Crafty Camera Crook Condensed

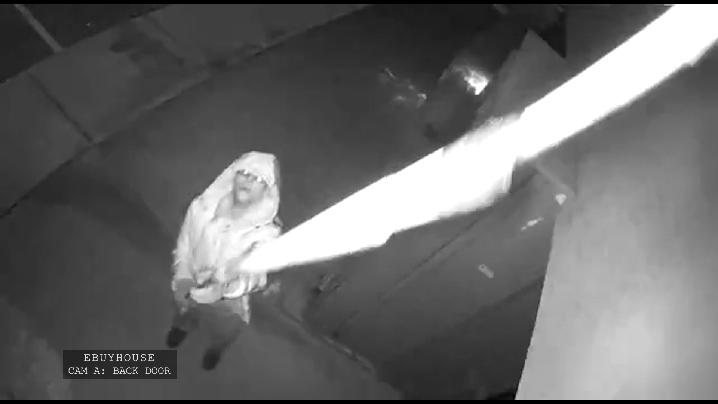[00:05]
He waves his stick over it, a couple of times, he's going straight, he's not touching it, he's waving the magic wand!